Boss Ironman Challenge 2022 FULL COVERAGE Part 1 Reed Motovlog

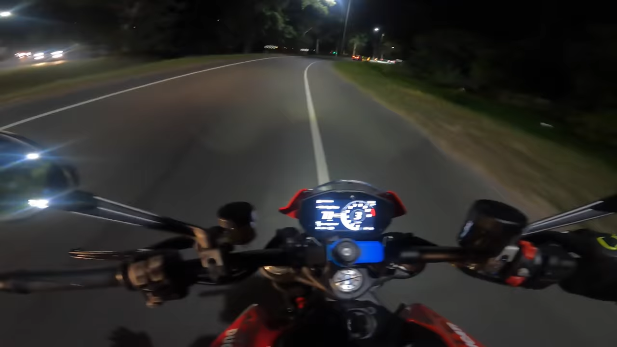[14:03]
Expressway na, guys. Diretso tayo ng Rosario. Doon tayo lalabas.
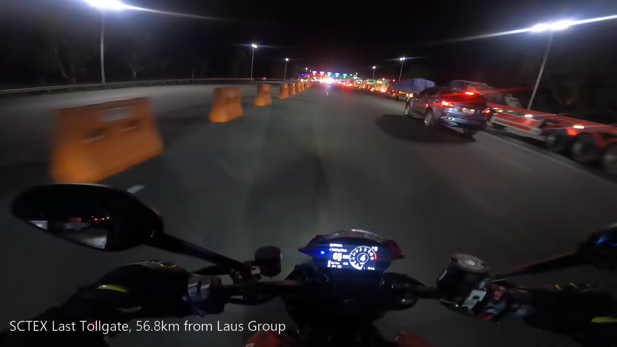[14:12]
Yun, no? Uy, sarap ng ano. Tapos nyan, T-flex naman.
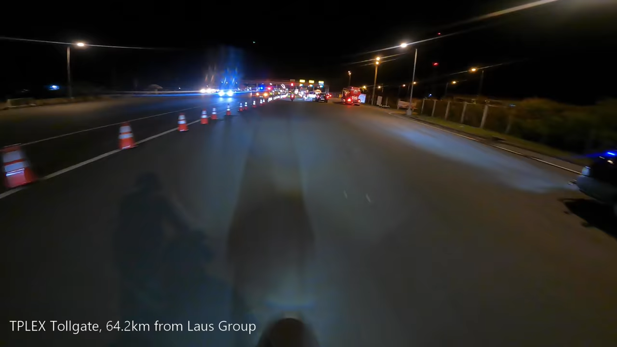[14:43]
Left, galing oh. Open tayo oh. Open.
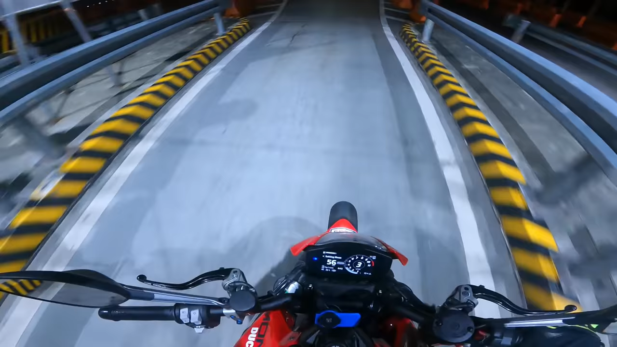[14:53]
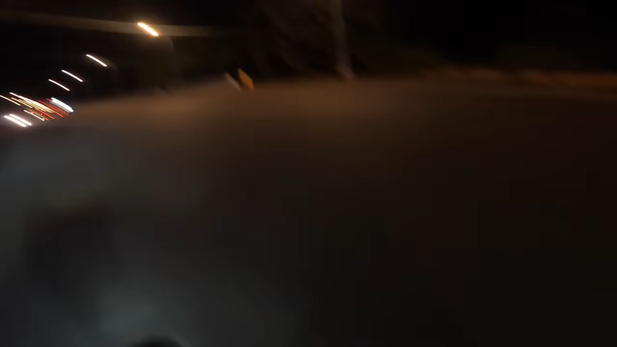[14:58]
Eto na yung last toll gate ng T-flex. Ganda oh. Pagas tayo nyan kasi 41 kilometers na lang yung range ng aking gas.
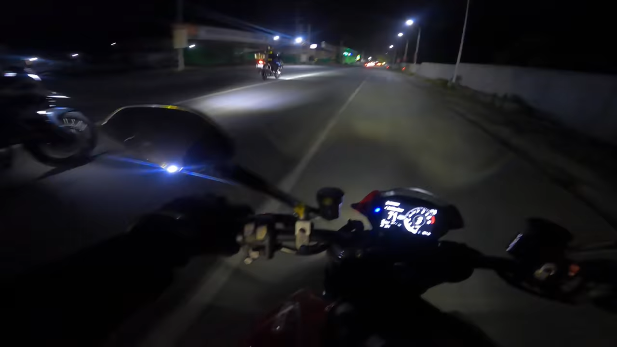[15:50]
Sabay na lang kami sa mga grupong ito para meron tayong mga spear. First checkpoint pala is Bigan. Daming nagchichir sa kalsada, eh, no? Meron pa akong nakita, naka-banner pa, eh.
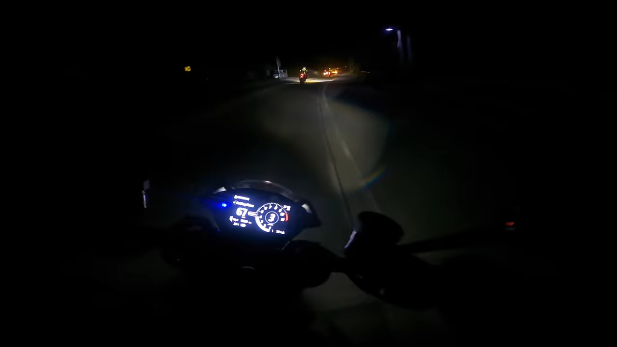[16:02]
Ayun, ha? Alam nila na ngayon yung Ironman. Sa mga kalsada, maraming nanonood, oh, inaabang nila, oh. Marami pa nagbi-video rin, eh. So napag-desisyon na namin ni Silero na bumuntot na lang sa grupo na, no. Mas safe siya. At saka kapag in-overtake natin sila, guys, kailangan mas mabilis tayo sa kanila. Di ba? Eh mukhang isang grupo sila, eh.
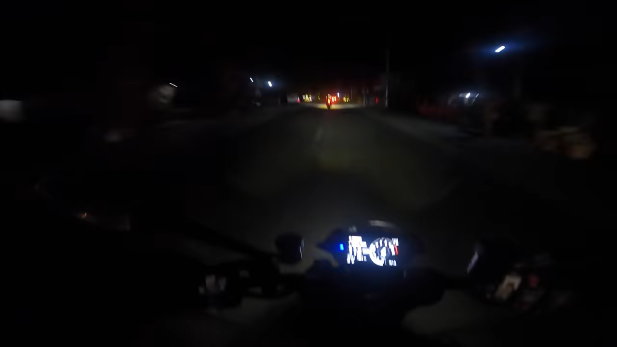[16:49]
Alam natin kagad na pakurbada kasi may nauuna sa atin, oh, mas safe.
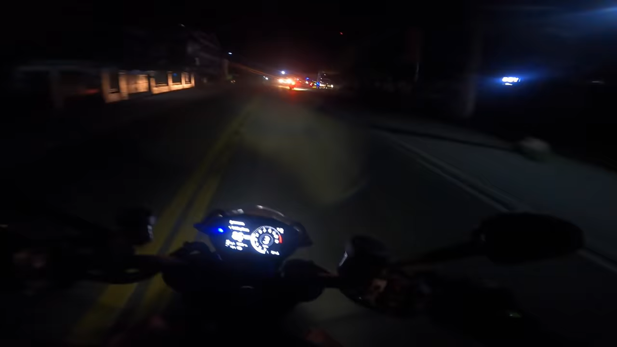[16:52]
Oh, sarap gamitin ang Ducati Monster, napakagaan. Ang dami nanonood, tingnan mo. Ang dami nanonood sa kalsada, eh.
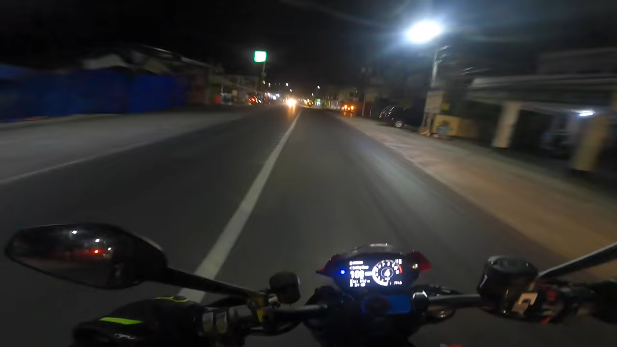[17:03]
Grabe yung mga tao dito. Naghihintay talaga sila. Ayun, oh, tingnan mo sila, oh. Oh, grupo ng mga riders, so. Oh.
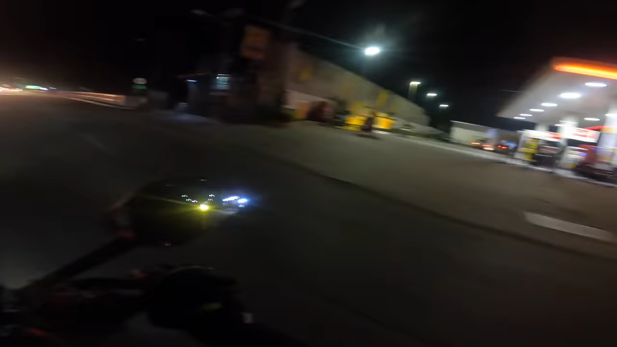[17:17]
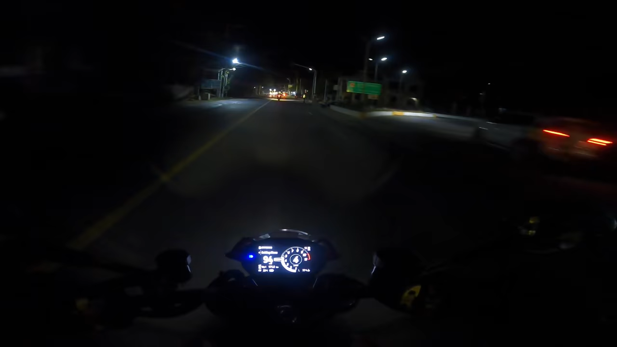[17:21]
Saka maganda dito sa endurance na to, ang daming pulis sa daan, no? Active na active lahat sila, bawat kanto.
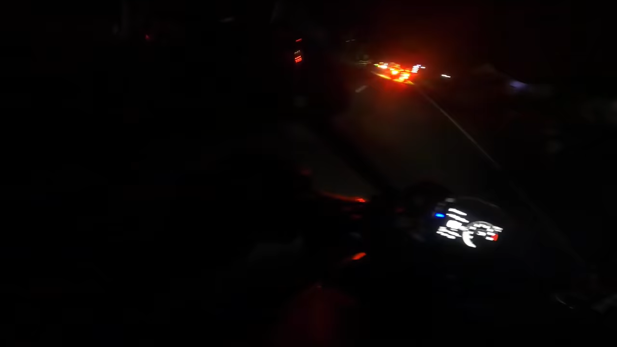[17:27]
Okay, pinapaalalay nila yung mga truck, oh. Ako, may nabangga. Sino kaya to? Mukhang rider ang nabangga, ah. Maru versus 1000. Nako po, Diyos ko po. May inaksidente na, guys. Palagay mo endurer yon?
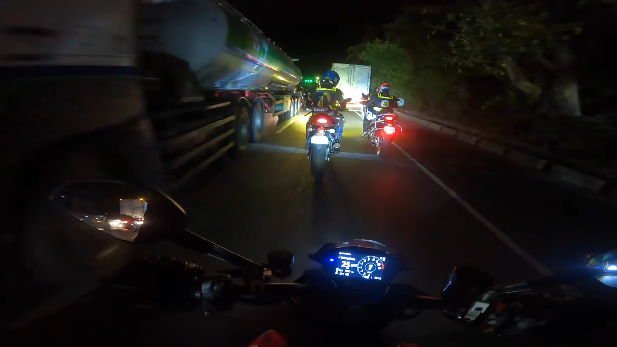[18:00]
Mga 90%, no? Kasi big bike, eh, no? Grabe. Sana okay yung rider. Oh my god, twisties na. May mga nauna sa amin, mga naka GS. Mabibilis sila.
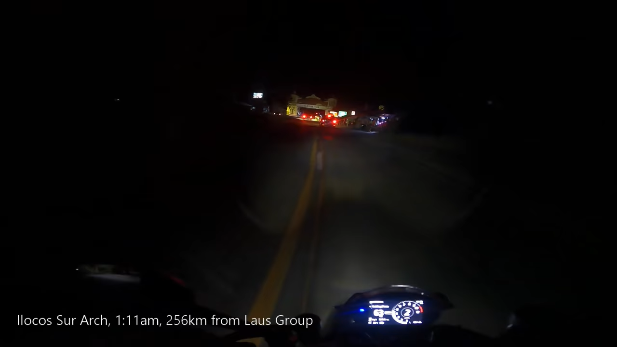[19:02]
Eh, maluwang naman, eh. Okay, welcome to Ilocos Sur. Sa Ilocos Sur na tayo. Time check 1:11 AM.
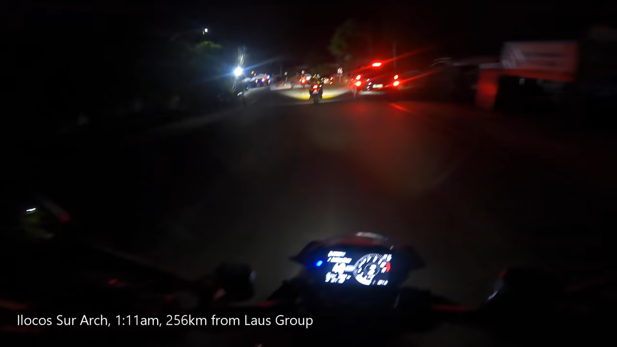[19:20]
At ang tinakbo na natin is nasa 250 kilometers. Okay.
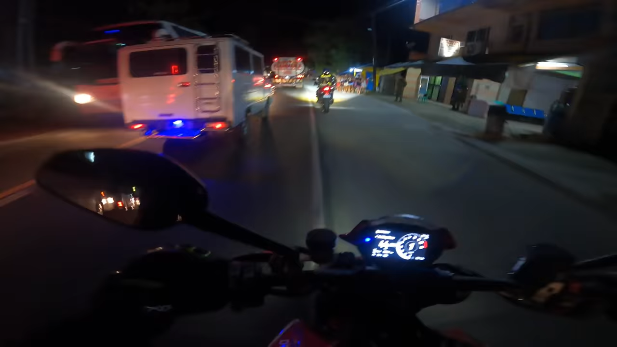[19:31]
Ayan, oh, yun yung sinasabi ko, eh. Ayan, oh. Sarap talaga pagka dalawa lang.
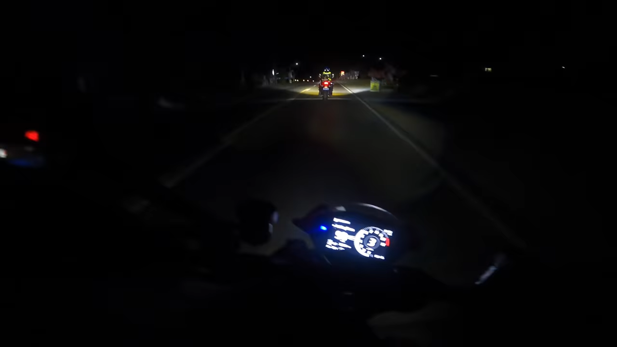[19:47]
Mabilis ang biyahe, tsaka mas safe. Ganyan ang pacing. Ganyan lang.
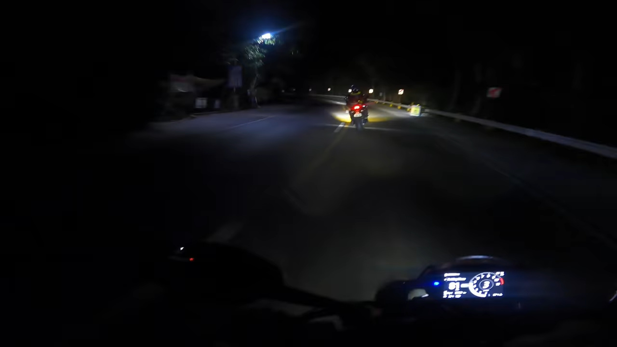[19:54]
Kailangan malakas yung ilaw mo dito pagka kurbadang ganyan, no? Pag lumiligo kasi, lumiligo din yung ilaw.